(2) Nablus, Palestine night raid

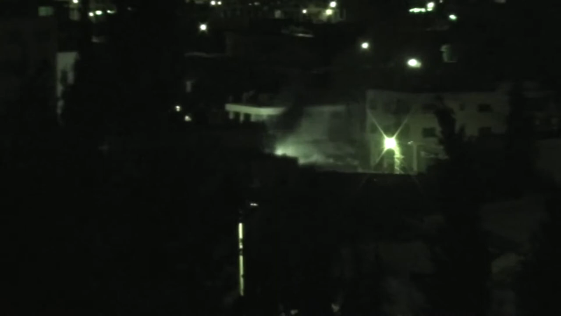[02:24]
Yes, infrared turns green in this view. There's a bit better view there, in spite of the lights. There's a resident car coming in playing some music. I can see a jeep at the end of the road over there.
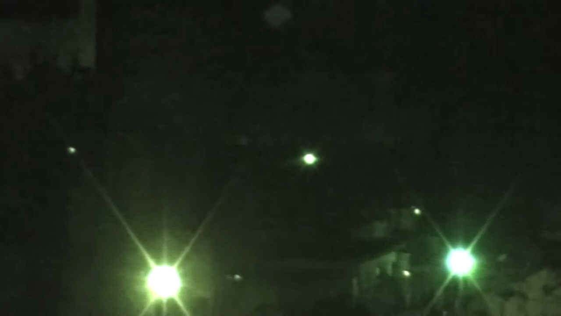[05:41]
Right. Here it is. Trying to get a closer view of it to see if it's a military vehicle. Oh, it's hidden now.
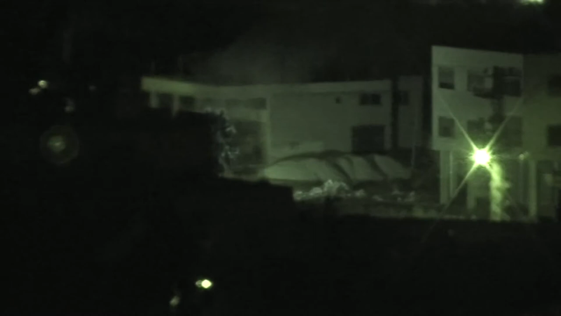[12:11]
Oh, approaching vehicle. There it is.
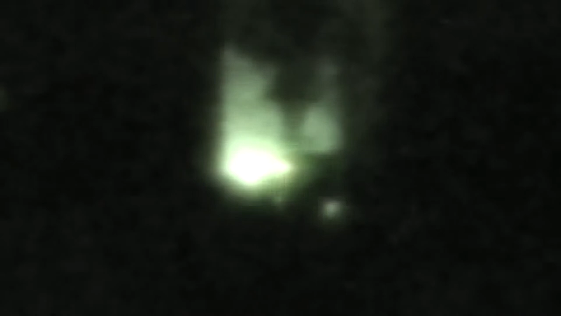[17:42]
Looks like military vehicles passing. That was